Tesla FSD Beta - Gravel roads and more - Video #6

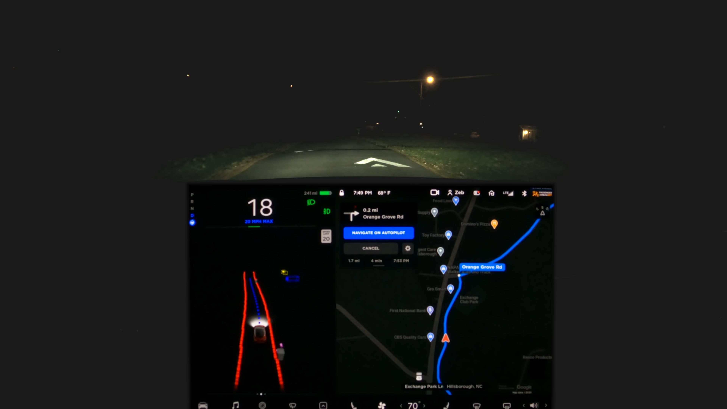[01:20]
Slowing down for all the speed bumps, even at night.